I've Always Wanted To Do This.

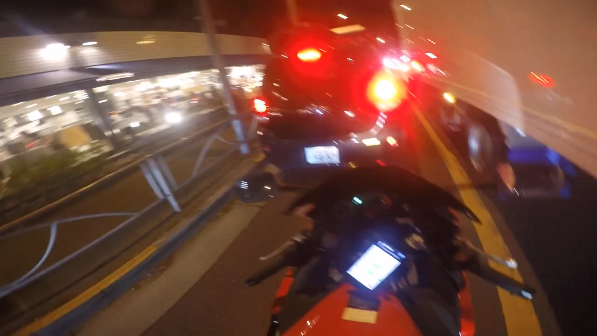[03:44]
It's all about you You guys are gonna help me out We'll get there But a lot of shit is coming to this channel I can definitely do some damage at this place right here It's fucking packed What is this place called?
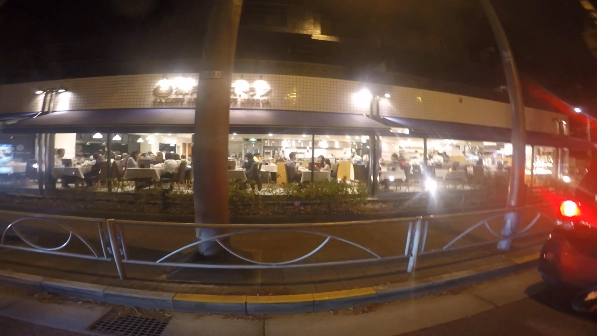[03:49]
Bakery Restaurant Kolbeya
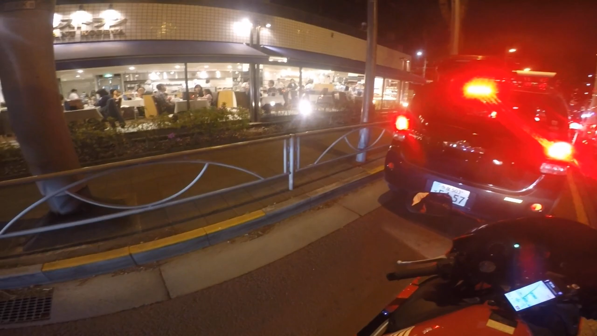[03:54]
Obviously, I don't have a Japanese accent Damn, dude Look at all the pastries on the window
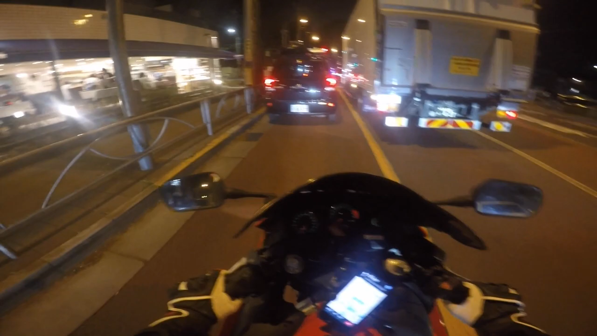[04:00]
Maybe I'll come here I wanna do it eventually Like, I don't know if I should wait for 10,000 subscribers That might be a while But I wanna do a 10k calorie challenge Maybe at the end of my cut or something this summer Right before I bulk up again Just fucking kill it But, uh, that's one of the places I have to go The place that looks fucking dope I totally cut that guy off But, like, I don't know where else to go, you know
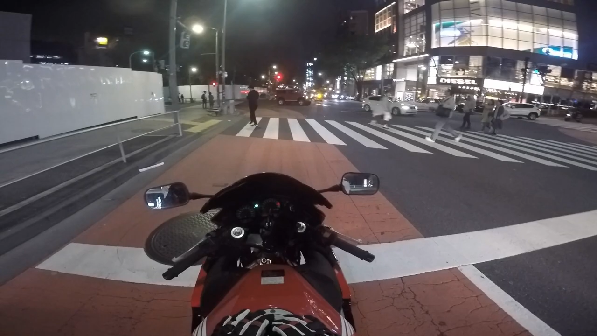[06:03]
And I wanted this to be up Wednesday So you guys will see this Wednesday If you guys missed last week's upload I went I tried Well, yeah I tried going to these castle ruins And it just didn't happen I, uh I got lost again Stupid me Always getting lost Trying to watch these lights Oh, that light's green still Look at this guy Oh, I wish I had that beard In five years If I don't really enlist I'll have that beard Thing is about Japan I think I mentioned in a couple of motor vlogs These lights are red pretty much all the time But there's arrows Directions on where to go It's fucking confusing the fuck out of me sometimes
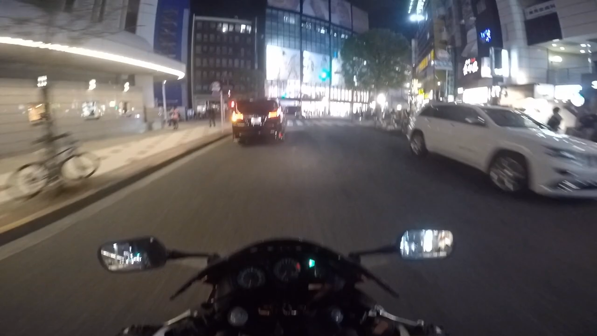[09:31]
This H&M is like five floors It goes from here All the way up It's crazy I don't know what the fuck that is I thought it was an old Lambo Jesus Christ If I hit a bicyclist I'm not stopping Give no fucks or no Dude Some of these girls are really cute But they're wearing like no clothes Maybe that's what makes them cute
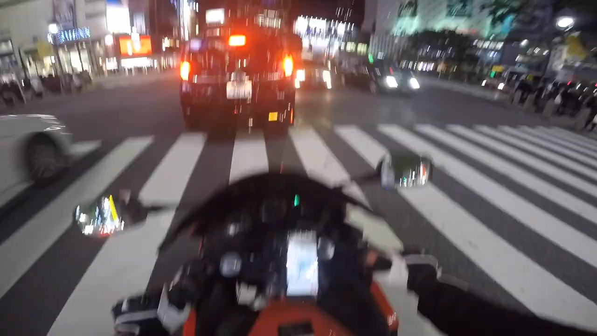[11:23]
But yeah Looks like I'll be sitting here For a little bit So might as well talk a little bit I'm sitting in the crosswalk Probably a bad idea But looks like I'm going to be able to go now So I hope you guys enjoyed The Tokyo night cruise Once again There's so many fucking people right here And I'm going to rev bomb them